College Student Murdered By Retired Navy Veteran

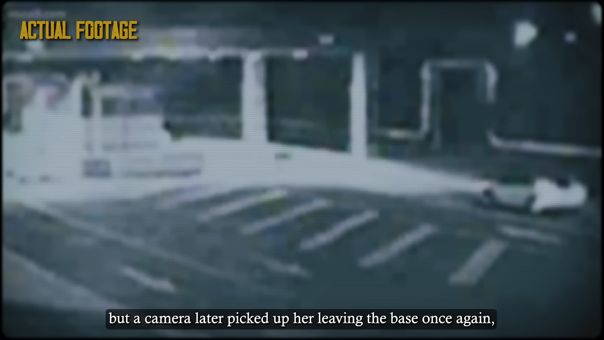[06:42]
but a camera later picked up her leaving the base once again, this time through the second gate. The face of the driver was still unrecognizable. However, this time the driver was wearing light-colored clothes.
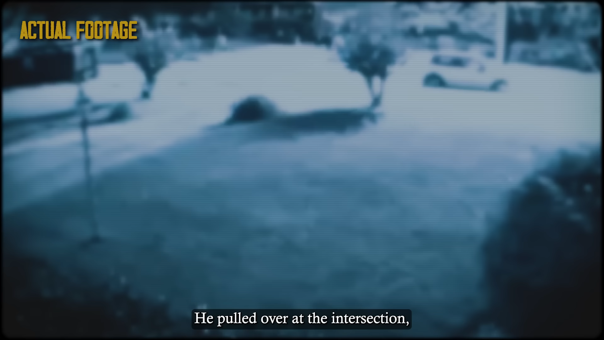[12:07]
He pulled over at the intersection, got out of the car, and tossed something into the construction dumpster.